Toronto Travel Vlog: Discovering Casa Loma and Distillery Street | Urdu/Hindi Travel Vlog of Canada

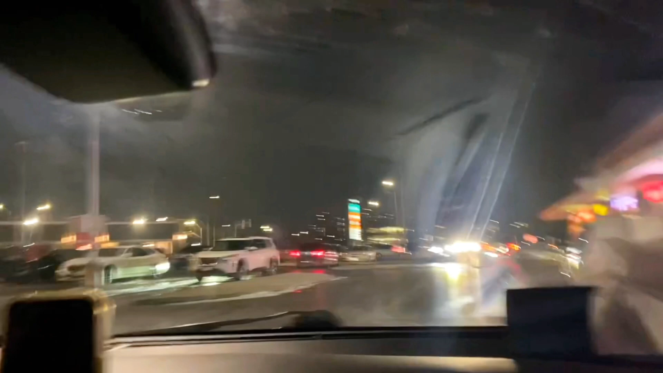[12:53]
तो लानत है सॉरी लानत नहीं उसने टोरंटो में कुछ नहीं देखा। आई मीन टू बी ऑनेस्ट ऑन अ सीरियस नोट, ये वन ऑफ दी जो है वो हाई जगह है जहाँ पे हम इस वक्त मौजूद हैं।
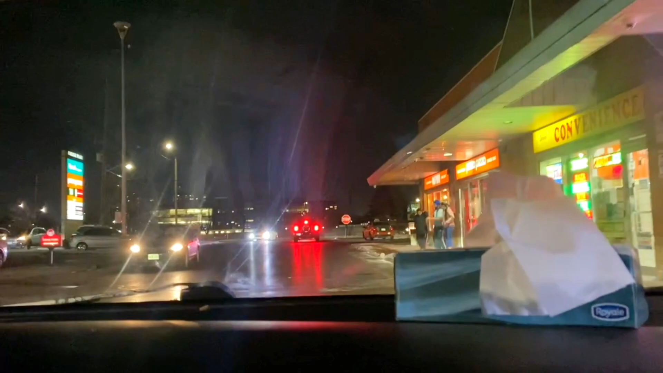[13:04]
आपको यहाँ पे बहुत ज़्यादा जाट पंजाबी डोल्ड मक्के वाले नज़र आएंगे, गैरी संधू हर कोई यहाँ पे आता है और यहाँ पे जो है वो
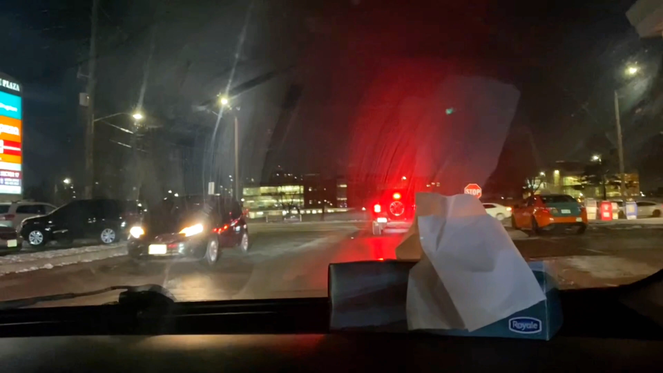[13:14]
बहुत ज़्यादा एक हाइप क्रिएट है क्योंकि यहाँ पे जो है ना एक स्पोर्ट बना दिया गया है।
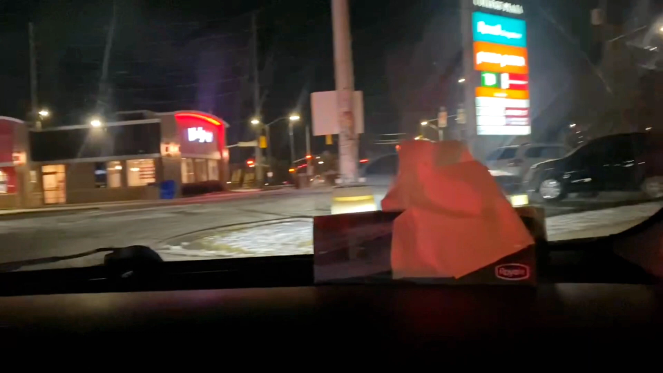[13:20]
यहाँ पे कुछ भी एसएच स्पेशल नहीं है लेकिन क्यों, क्योंकि यहाँ पे बेसिकली तो ये गर्मियों में
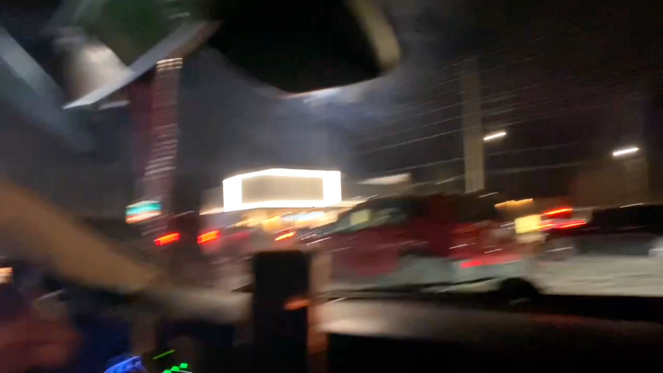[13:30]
ज्यादा कुछ होता है क्योंकि सामने ही शेरिटन कॉलेज है। शेरिटन कॉलेज वो कॉलेज है जहाँ पे जितना भी इंटरनेशनल स्टूडेंट है वो उस कॉलेज में आता है और
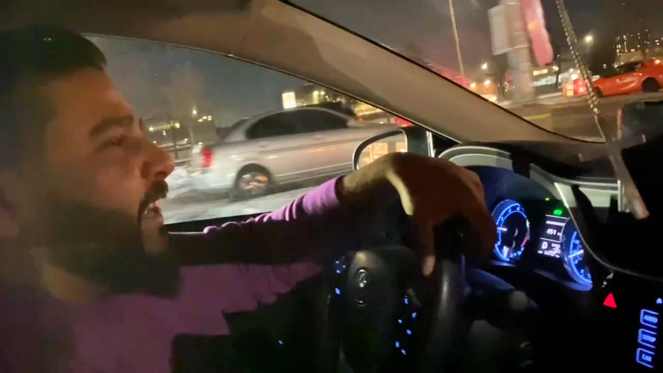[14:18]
हां जैसे ये वॉल्यूम बंपर ऊपर करके वॉल्यूम हां डांसिंग कार पीपल हैव दैट काइंड ऑफ कार राइट।
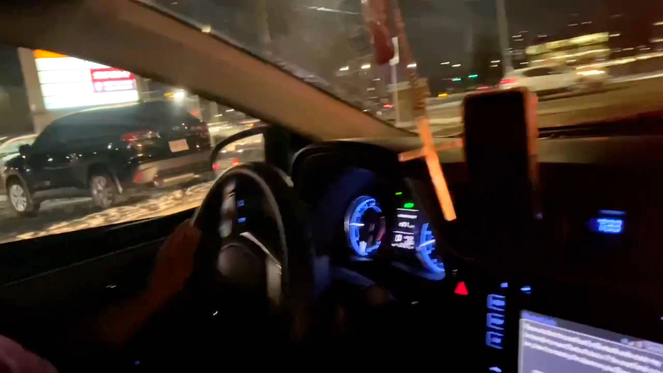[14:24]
तो ये चैलेंजर है और इस तरह की कार्स जो है मुंडे मतलब हाइप एक क्रिएट की हुई है,